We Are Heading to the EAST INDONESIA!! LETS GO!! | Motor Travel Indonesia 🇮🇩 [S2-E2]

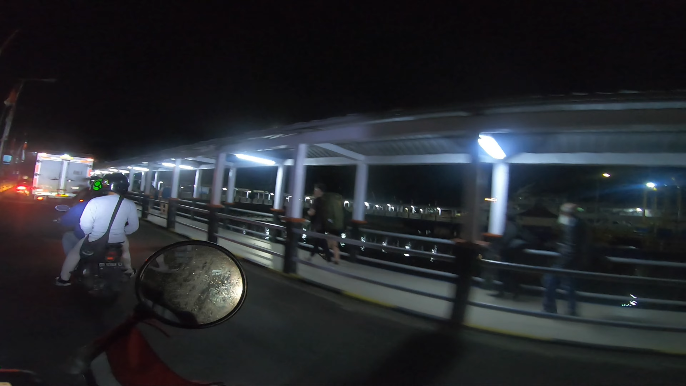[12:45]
hey old friend we finally see each other again Lombok 48 kilometers
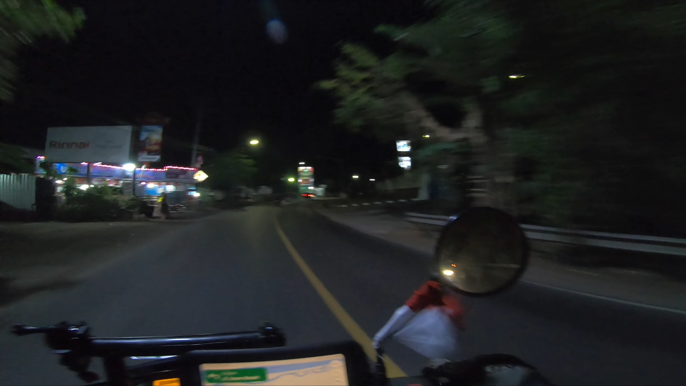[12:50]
it's a bit dark right now
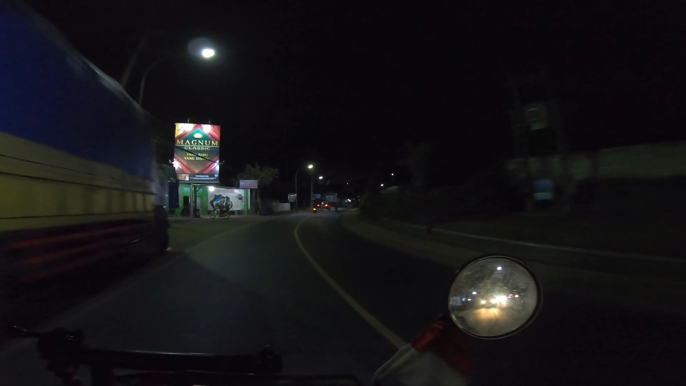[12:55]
it's a bit dark right now maybe you guys won't be able to see much but if we see something interesting or we're passing a landmark or something
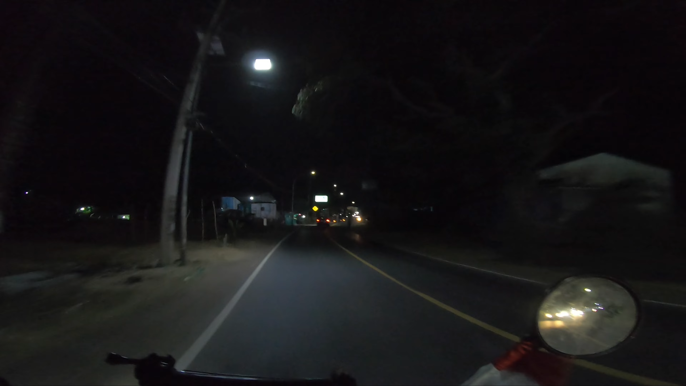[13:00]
we're for sure gonna show it to you all look at this roundabout it looks like it's like a mosque in the middle yeah yeah kinda looking pretty cool
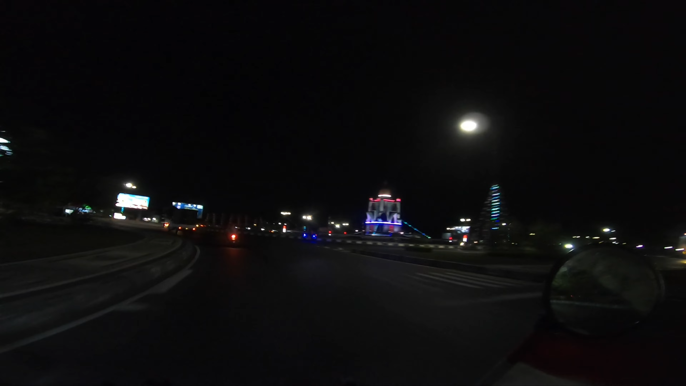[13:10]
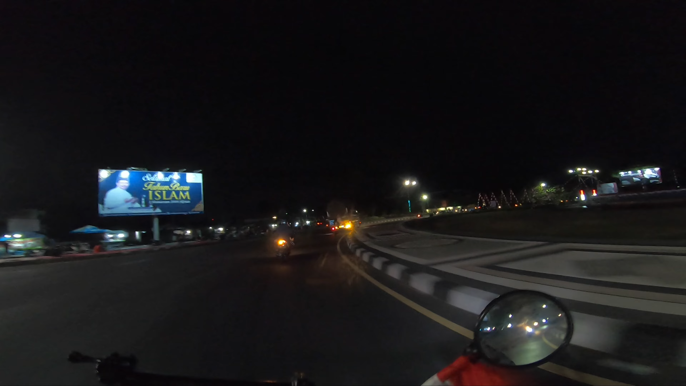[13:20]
oh wow that truck is tilting so hard oooh scary i thought it was gonna tip over
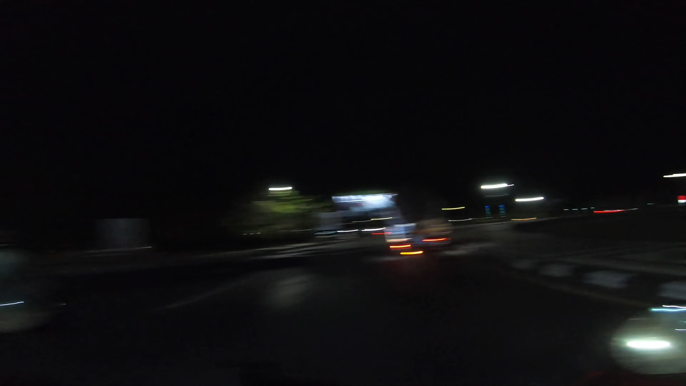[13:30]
haha wow scary don't go too close i really thought it was going to tip over crazy i don't want to get smashed by a truck imagine